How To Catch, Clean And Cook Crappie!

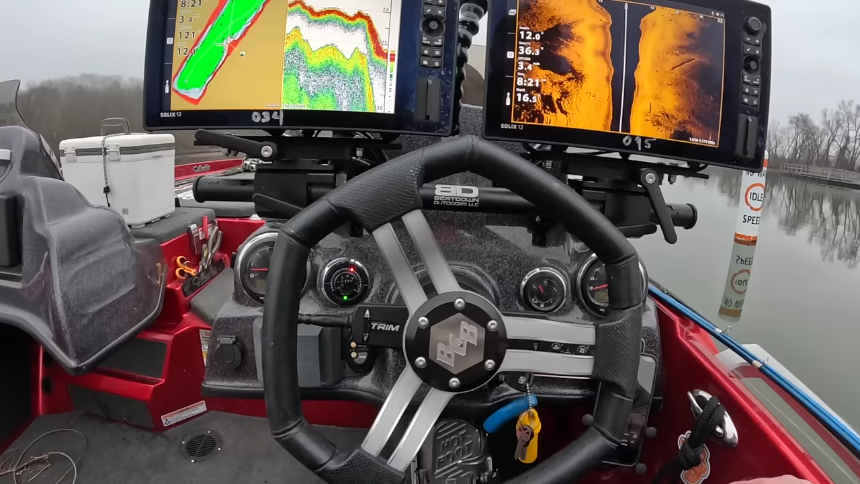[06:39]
I may be wrong, but I expect these fish to be down close to 20 feet deep. We just dropped off into 20 feet of water.
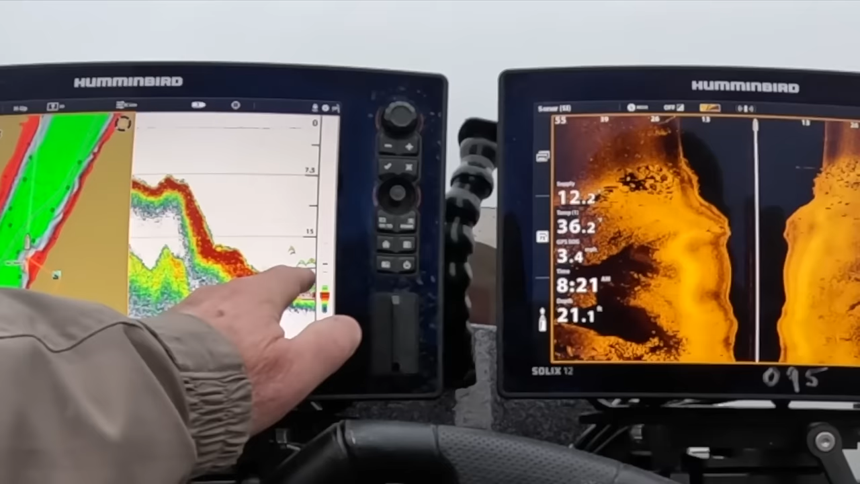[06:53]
Some fish down there.
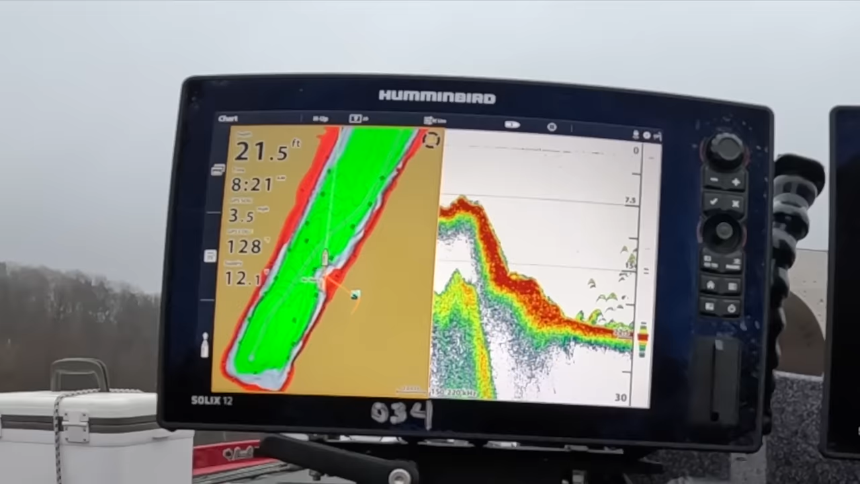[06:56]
On screen: depth 21.5 ft
I don't know what they are.
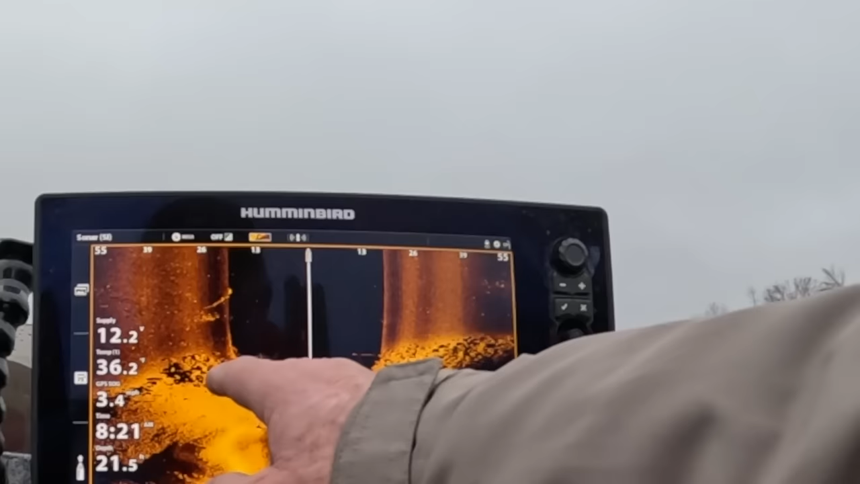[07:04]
See them on the side scan too. I don't know if those are crappie. We'll go on out toward the mouth of this channel, take a look.
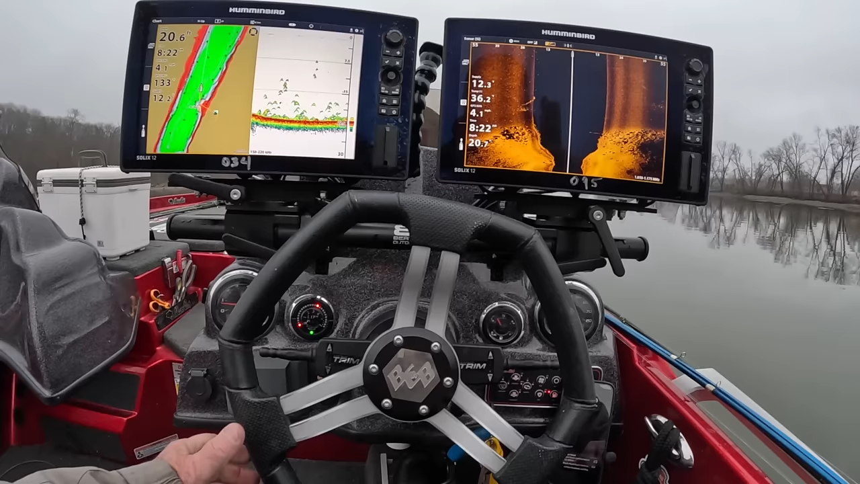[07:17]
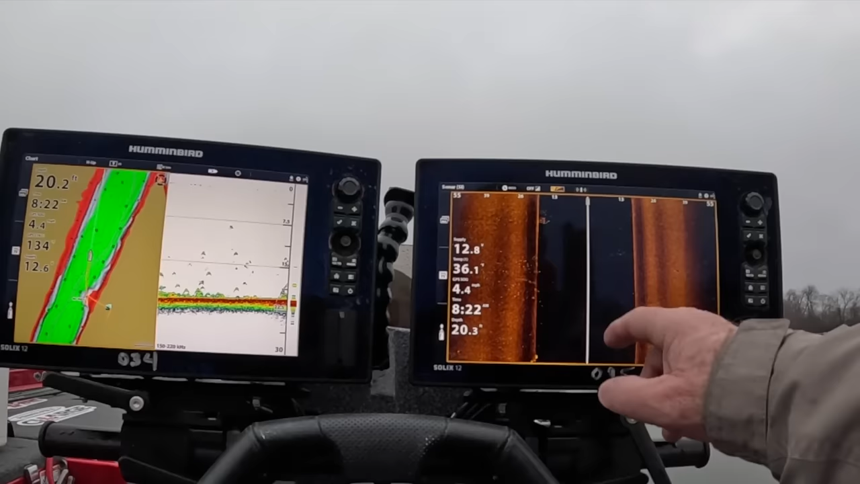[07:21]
There's a lot of fish out here. Probably ought to just put the poles down and take off. Looks like they're everywhere.
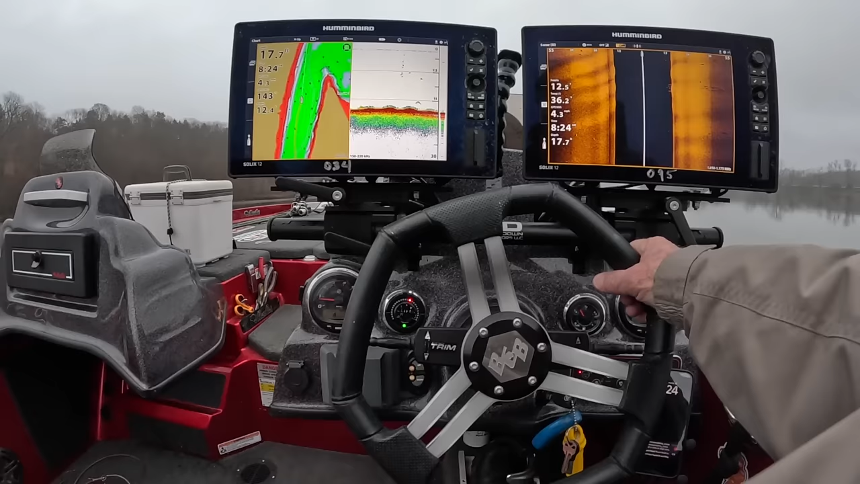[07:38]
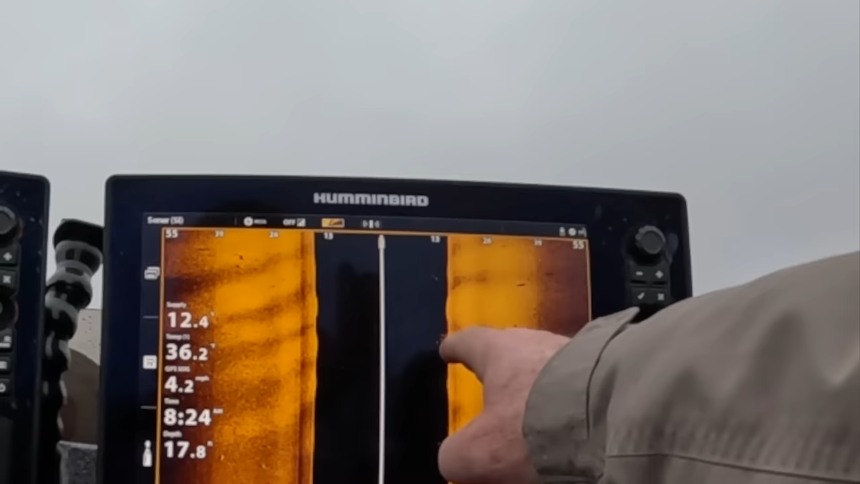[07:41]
Some fish over there, throwing a shadow clear out there.
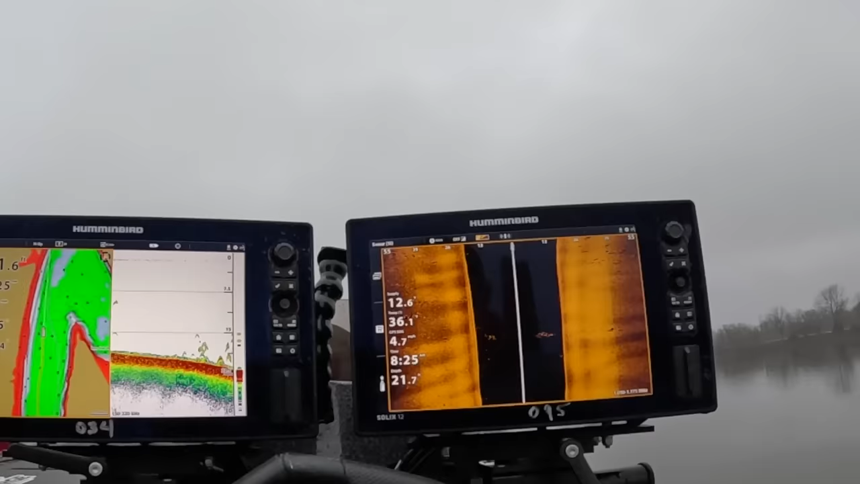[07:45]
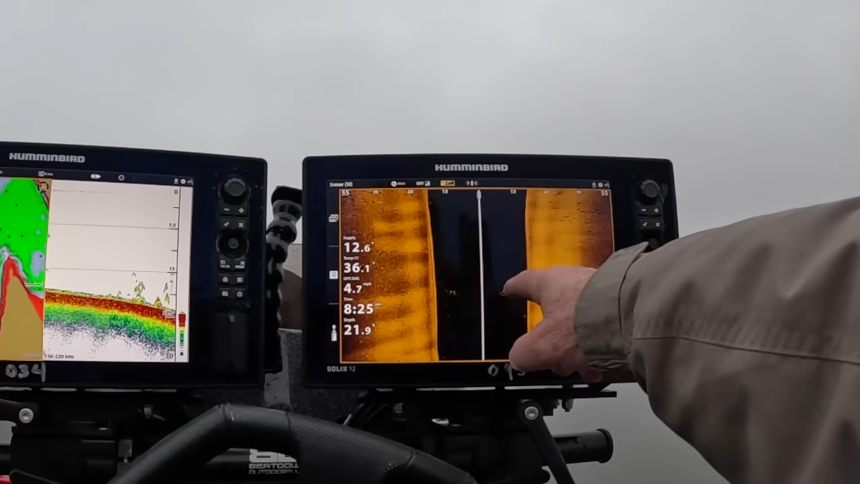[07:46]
Some fish down there. See them here.
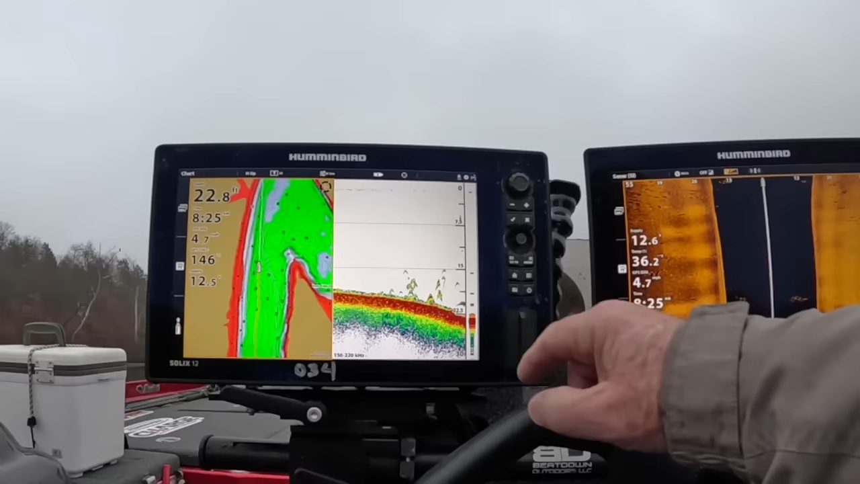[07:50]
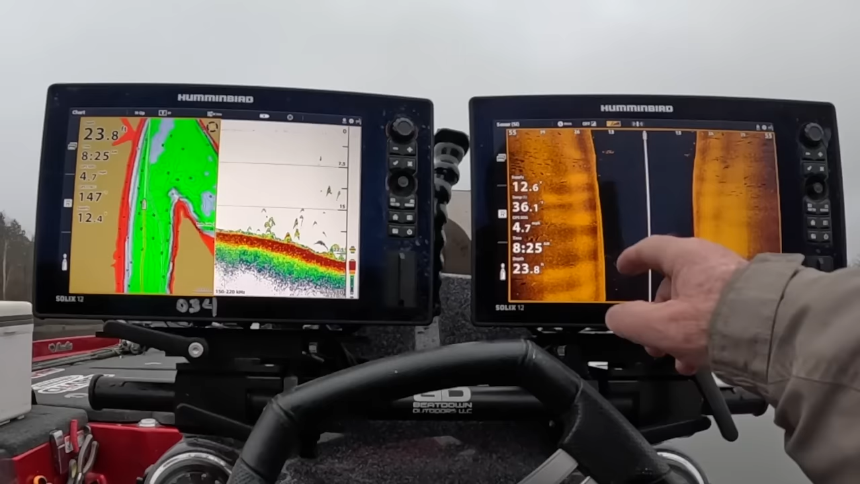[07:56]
A lot of shadows out here.